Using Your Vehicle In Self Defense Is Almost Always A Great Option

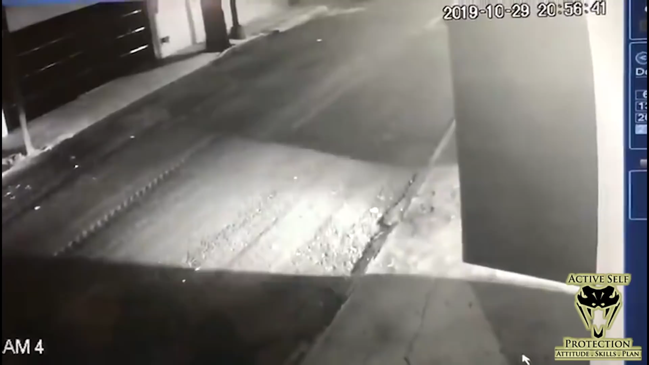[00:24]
We kind of get a two for one here because you see this guy pulling into his garage and his door is shutting slowly. And you're gonna see these guys run up and try that door. Now we think these are the same guys that are gonna be in the next one because of the jacket with the sleeves and the white patches that the guy on the left is wearing.